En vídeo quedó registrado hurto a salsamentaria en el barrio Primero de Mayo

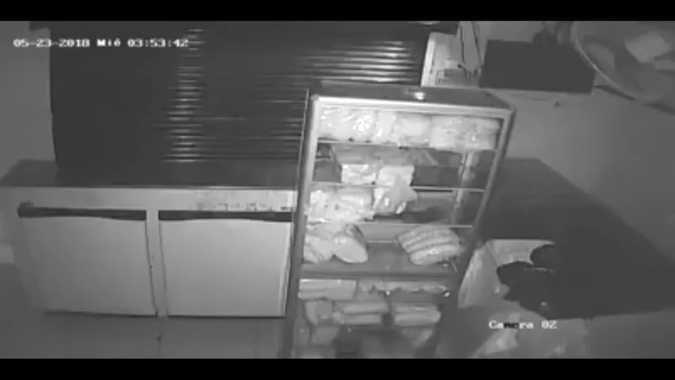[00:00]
En este video quedó registrada la forma como el delincuente ingresa a las 3 y 50 de la madrugada de este miércoles a una salsamentaria ubicada en la vía principal del barrio Primero de Mayo
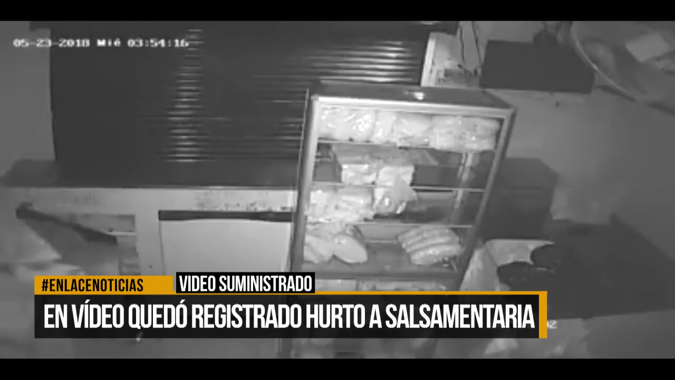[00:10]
y con total tranquilidad registra el lugar,
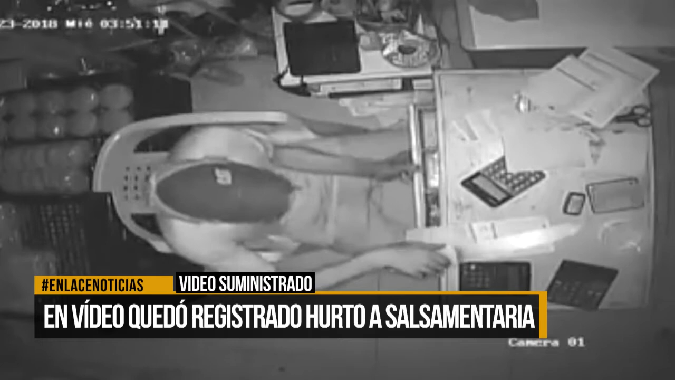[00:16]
abre la caja registradora con uno de los cuchillos del establecimiento comercial y extrae la suma de 800 mil pesos.
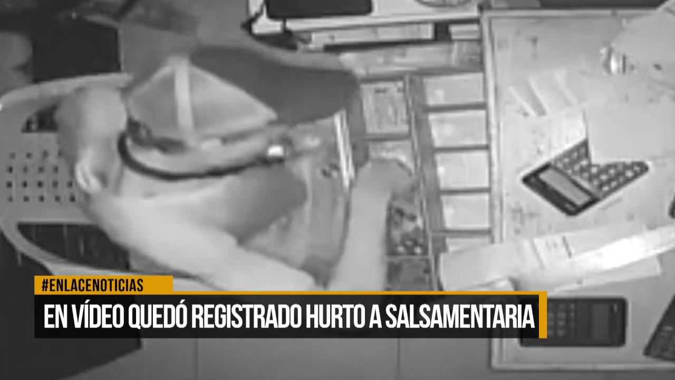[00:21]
El asaltante, además de robar el dinero, empaca elementos y víveres de la salsamentaria, llevando consigo todo el botín. La ciudadanía hace un llamado a las autoridades de policía para que incrementen los patrullajes en el sector y con mayor vigilancia puedan contrarrestar el accionar de la delincuencia.